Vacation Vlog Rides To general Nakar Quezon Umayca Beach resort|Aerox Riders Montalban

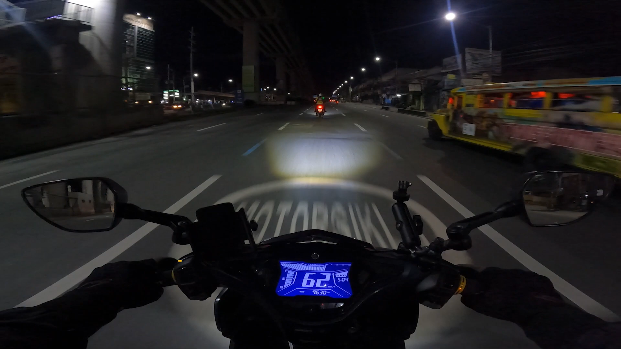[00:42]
Marcos Highway at pupunta tayo ng dagat. Pupunta tayo ng Infanta. So galing dito mga 3 hours ang biyahe. Ang way natin is Marilake para dire-diretso na. Tsaka yun ang pinakamalapit na way para marating natin ang dulo ng Infanta. Doon tayo sa General Nakar, sakop siya ng Infanta Quezon. So level 2 doon, kaya titignan natin kung checkpoint tayo dito banda sa may boundary ng Laguna,
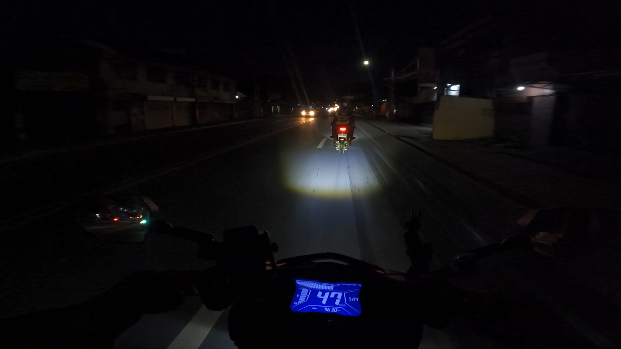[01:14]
Rizal, tsaka yung Arial.
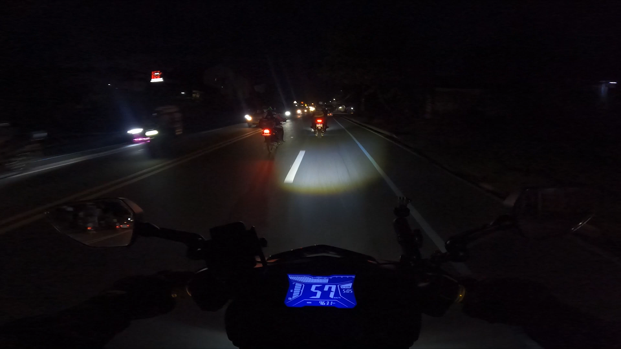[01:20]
Sama ko pala si Commander at nagyaya siyang sumama kasi puro toxic na rin sa trabaho, kailangan ng mag-unwin. Focus muna tayo sa daanan dahil madilim pa
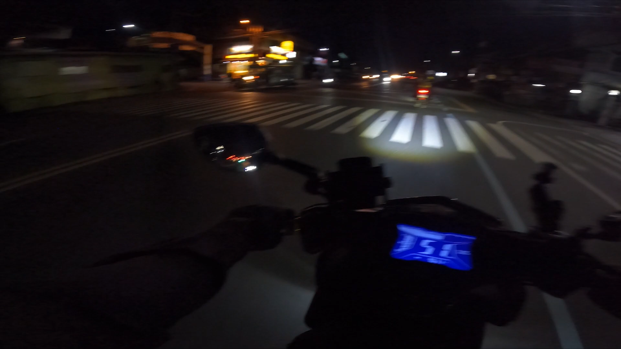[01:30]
at na-rush ngayon ng mga tao dahil alas 5 yung iba pumapasok sa trabaho, nagmamadali na yung iba para makaiwas sa traffic. So kasama natin si SJ Tan tapos si Pops Metals na naman. Alright, packet na tayo at lumalamig na.